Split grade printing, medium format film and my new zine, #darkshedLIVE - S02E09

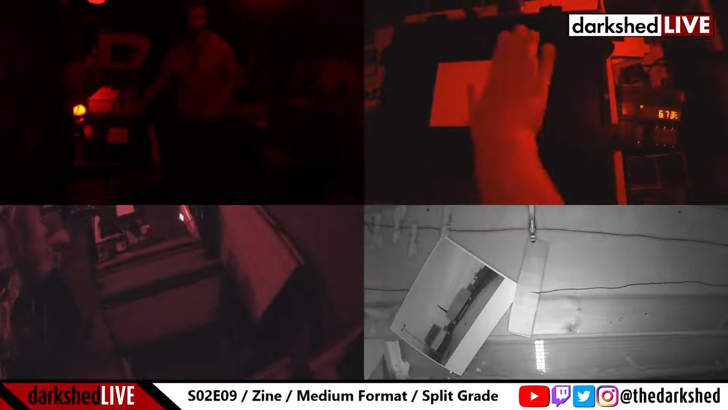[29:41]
kick the camera, check, that's all good. Right, so once you've got your first, let's just make sure that this is in focus first before we do anything. So, as always, micro focus finder.
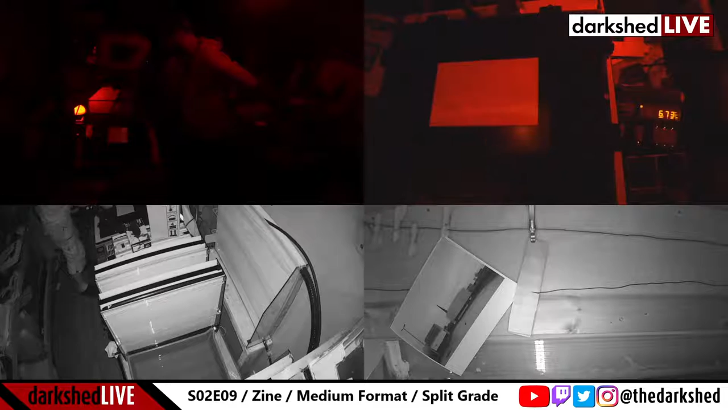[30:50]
And I want to do it over this area here, because this is the darkest part of the image and it's where I want to retain detail. Okay, so I'm going to guess where that goes. I think it was about there, wasn't it? That'll do. It's all right, it's quite a wide test strip. So the first thing we do is an exposure at the low grade. Okay? So that's the one where you've controlled your highlights. You know the exposure for that. Then we swap over the filter.